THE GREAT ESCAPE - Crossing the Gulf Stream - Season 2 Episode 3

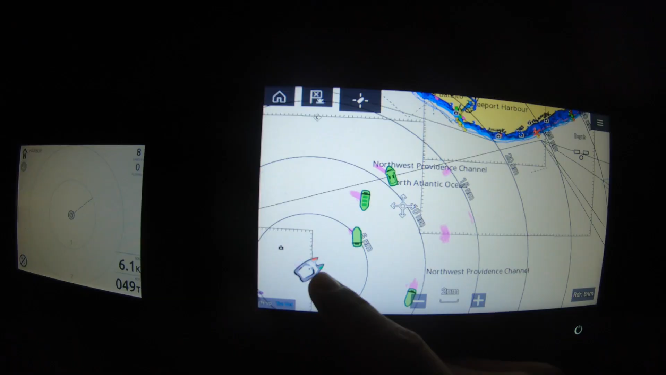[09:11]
So this guy is five miles from us, named the Chinadon.